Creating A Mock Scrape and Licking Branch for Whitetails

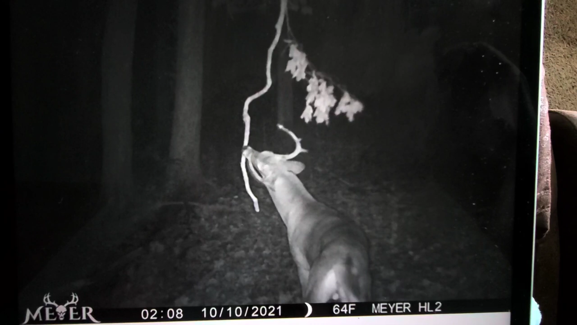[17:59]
cameras freak out why the cameras freak out because the wind starts blowing these become